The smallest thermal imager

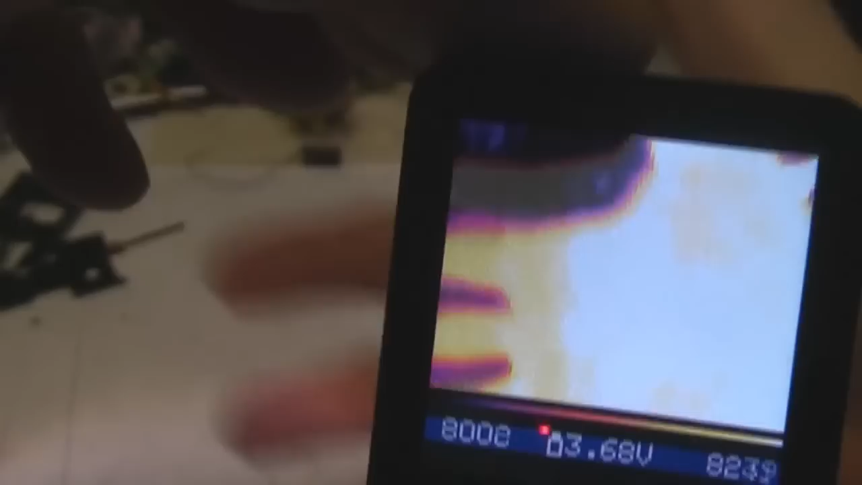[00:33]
Just a simple button on the front to turn it on and off.
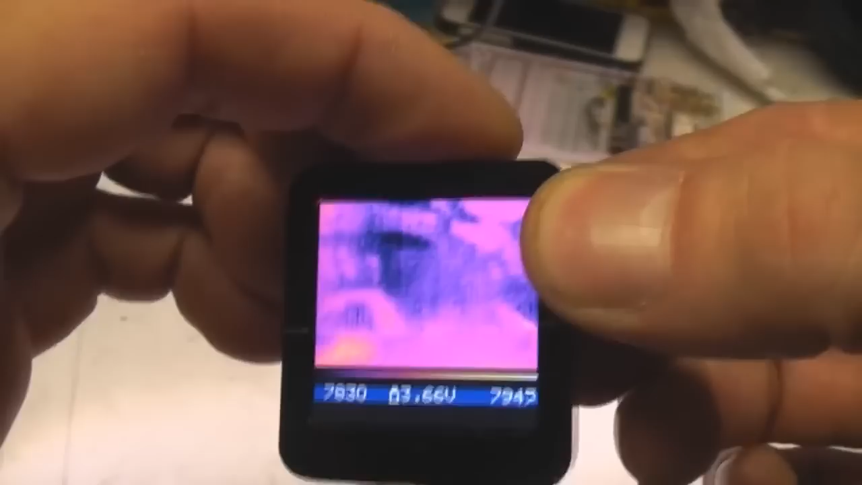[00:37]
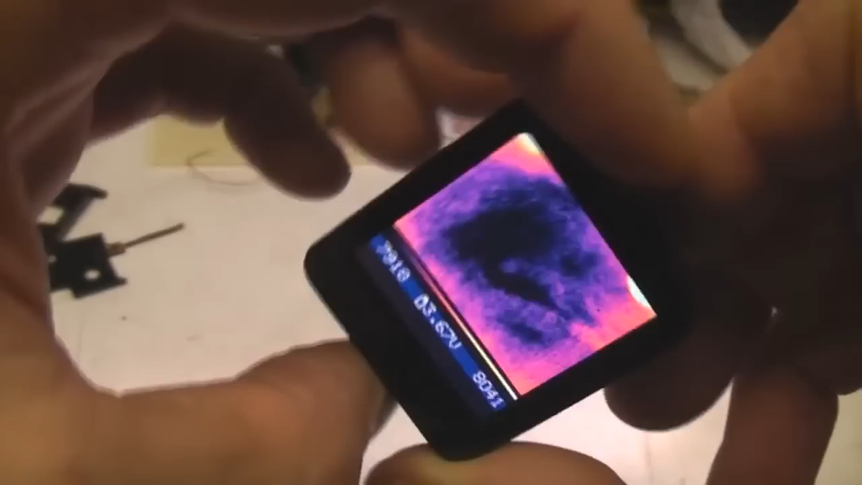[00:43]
And just tilt it to one side to change the palette. There's no absolute measurements on this because we haven't got a shutter.
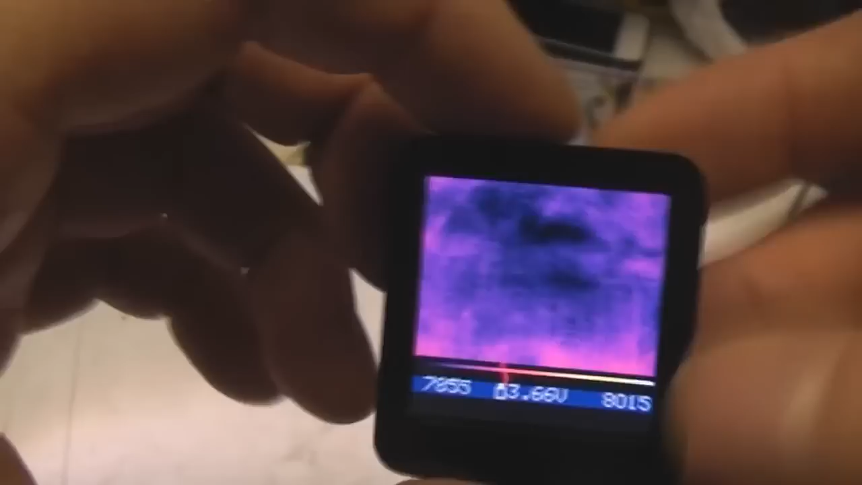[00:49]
I was thinking you might perhaps be able to get a sort of moderately accurate temperature by maybe putting your hand in front of it because body temperature
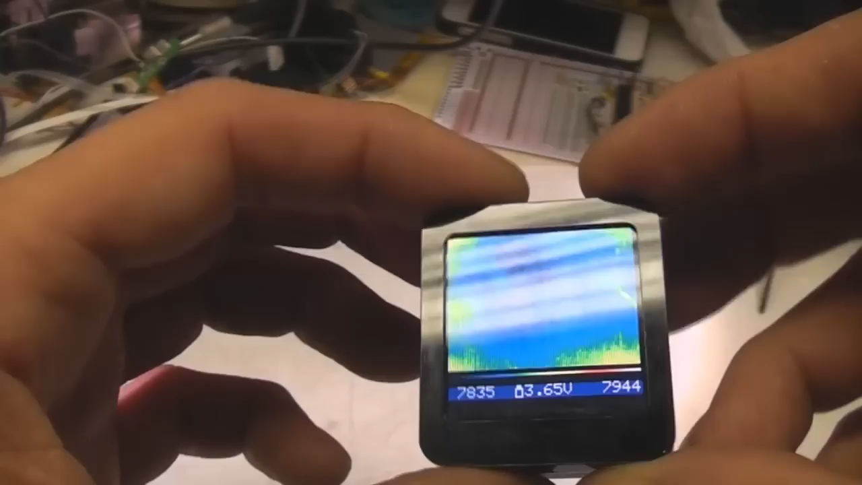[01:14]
It's a 240x240 display so by just tripling the pixels that's a nice fit for the full width for the 80 pixels of the lepton.
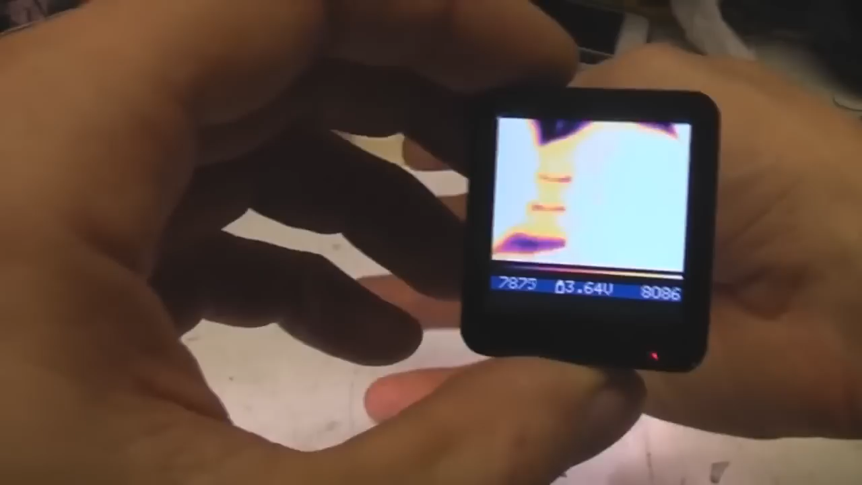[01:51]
But also because it's a fairly high-res LCD we're throwing quite a lot of data around. So with a lower-res OLED that's closer to the sensor's resolution we could probably run things a bit more slowly and again save a little bit more power. But I mean an hour's runtime and something like that I think is quite reasonable.
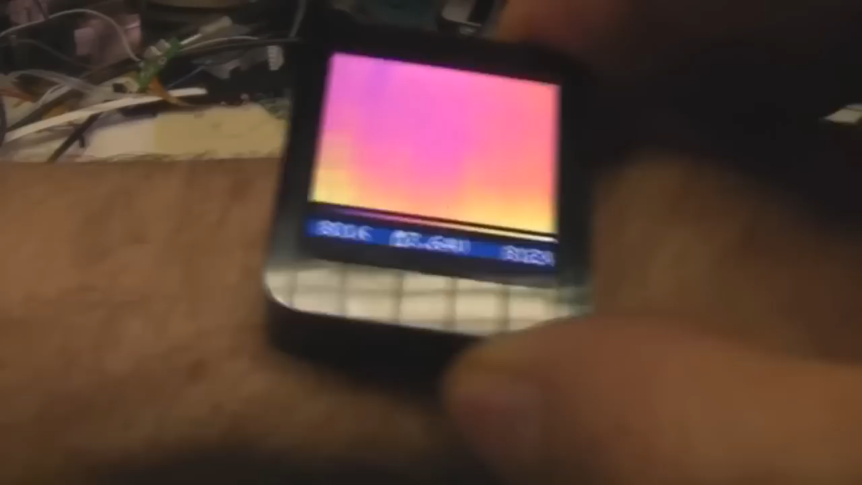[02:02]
I was thinking with a different mount you could maybe have a little sort of thermal imaging watch if you can mount the sensor on the end which might be quite a cool little gadget.
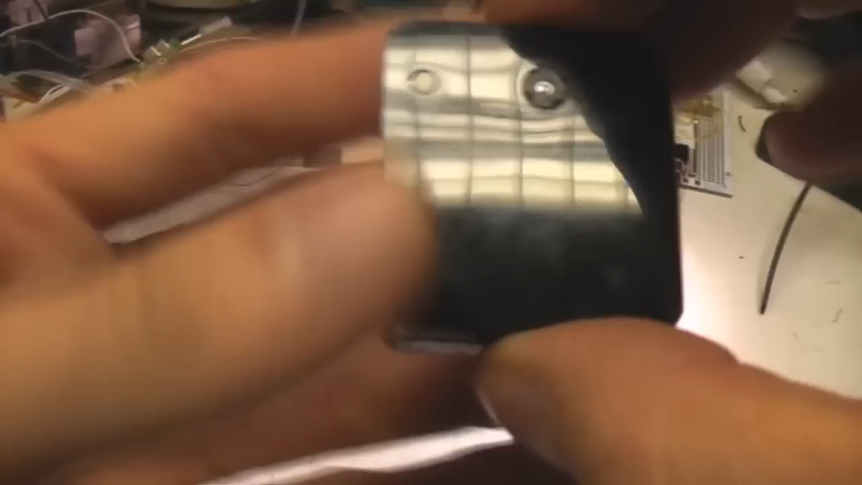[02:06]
Not particularly useful but quite a fun cute little gadget I thought.
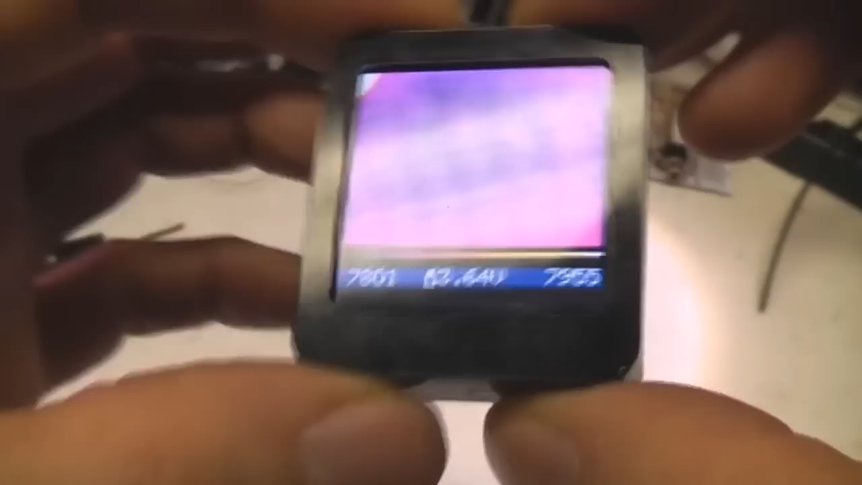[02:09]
I did a simple homebrew PCB for the top.